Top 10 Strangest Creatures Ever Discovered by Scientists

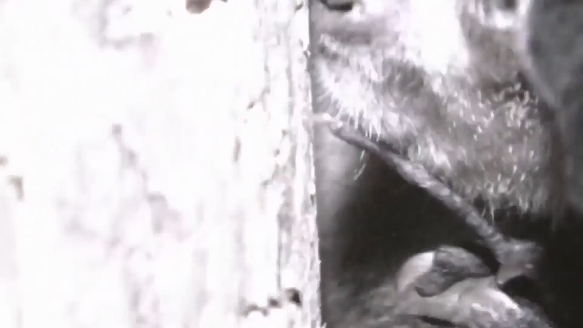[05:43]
Under the cloak of darkness, it taps on trees, relying on its acute sense of touch to locate grubs within.